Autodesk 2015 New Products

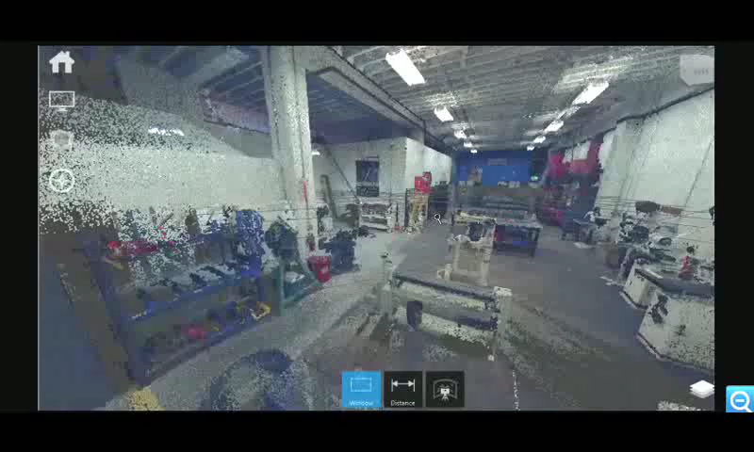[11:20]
大家还可以从新产品当中看到基于三维激光扫描与扫描所产生的现场点云数据可以更加高效无缝地
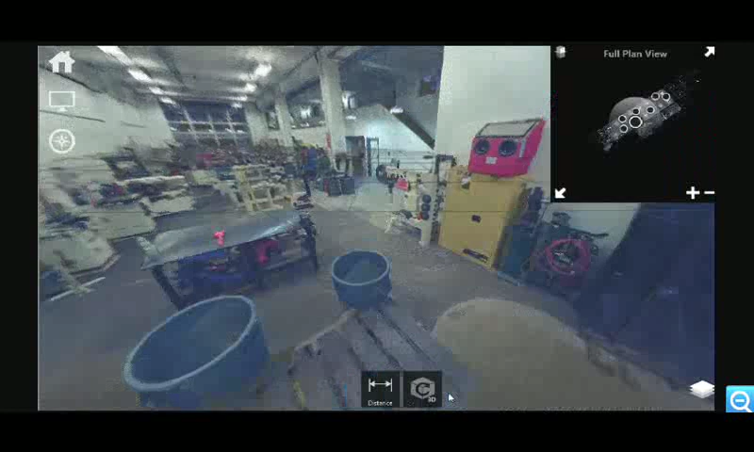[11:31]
与Revit的数据平台以及其他的专业BIM设计软件进
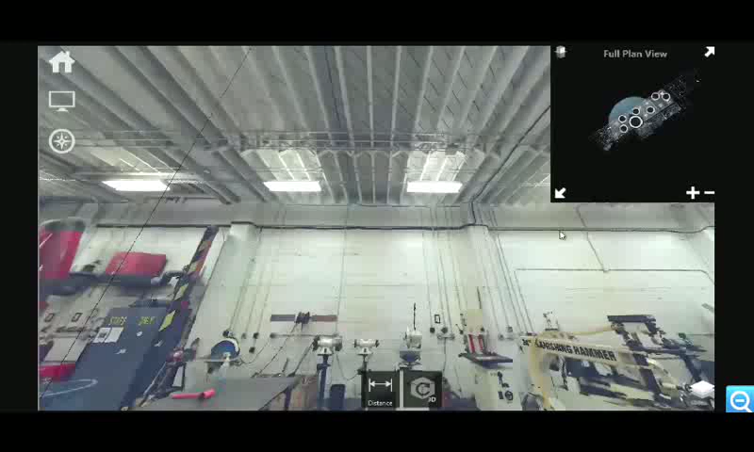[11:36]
行更好的沟通从而协助我们的工程技术人员基于准确的现场数据来优化和完善自己的设计工作